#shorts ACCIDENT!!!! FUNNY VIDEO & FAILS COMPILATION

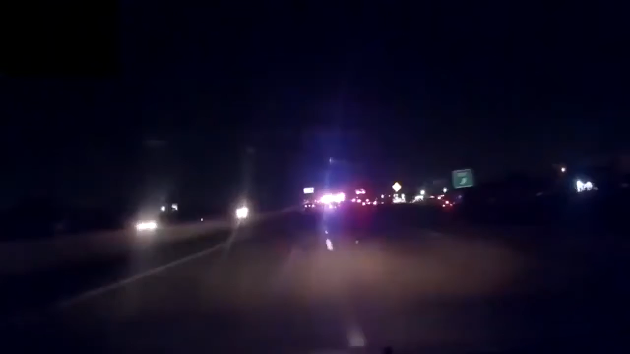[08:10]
Watch out. Whoops. Wasn't paying attention, sorry about that. Yeah, no problem. I was gazing at the lights. Yeah, I know. This is more distracting than it is.